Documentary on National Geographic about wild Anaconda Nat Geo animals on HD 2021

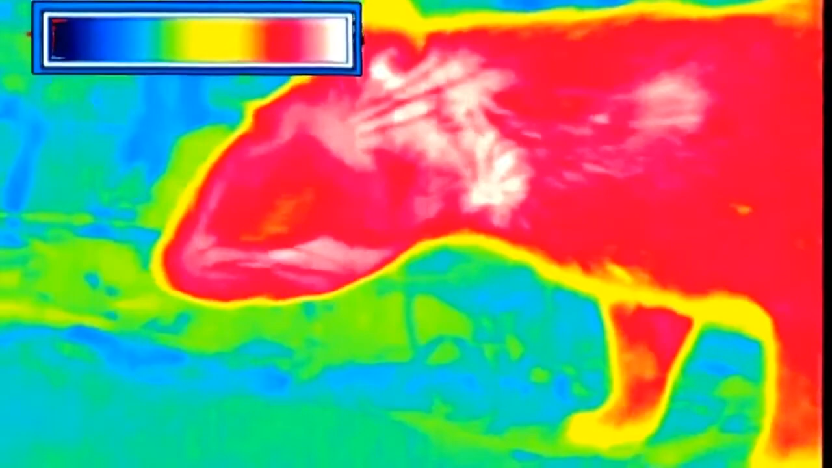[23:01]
Peut-être distingue-t-il le paca comme à travers une caméra infrarouge.